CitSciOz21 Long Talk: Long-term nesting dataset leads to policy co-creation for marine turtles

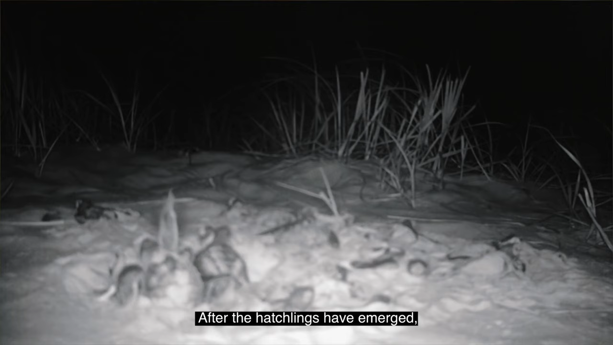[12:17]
After the hatchlings have emerged we dig the nest roughly three days afterwards. We count how many empty shells are in that chamber.